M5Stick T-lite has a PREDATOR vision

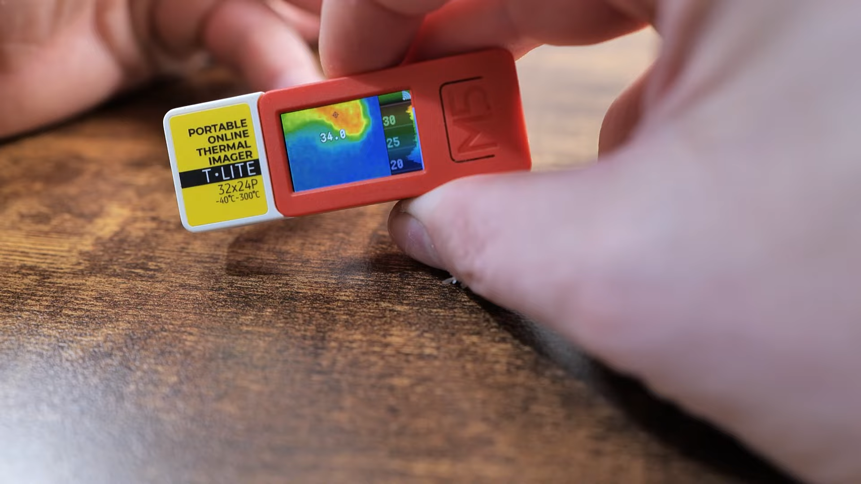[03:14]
a frequency of up to 32 hertz honestly for a device like that that's pretty damn awesome the